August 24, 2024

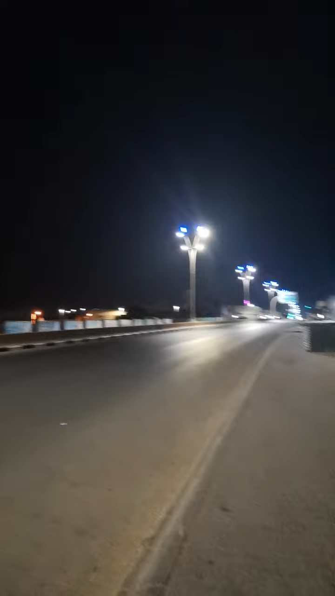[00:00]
Ganyan ito kaganda ang ilaw nila guys See the difference between the Philippines and Saudi Arabia Yung basurahan nila Talaga hindi sya manakaw